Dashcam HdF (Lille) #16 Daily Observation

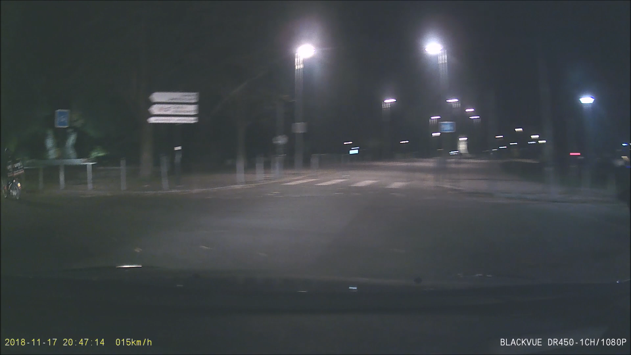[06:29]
pas mon style. Ah, vas-y, prends une nouveau. Ah, deux voix, là. C'est le pire, hein, c'est qu'il va se garer, hein. Ruti, va. Il a tout fait devant toi, le coulant.
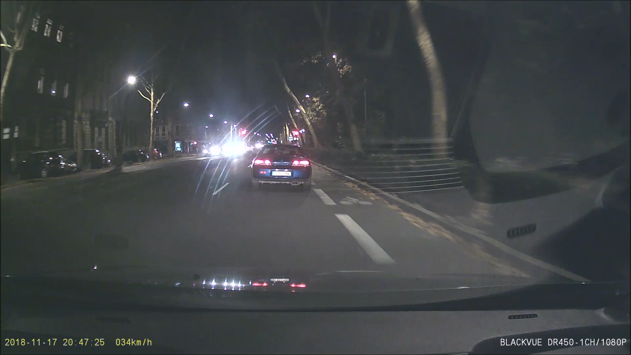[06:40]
Voilà. Il s'est mis sur la première voie pour tourner à droite, ce gros con. Non, mais il est con, il sera à gauche pour...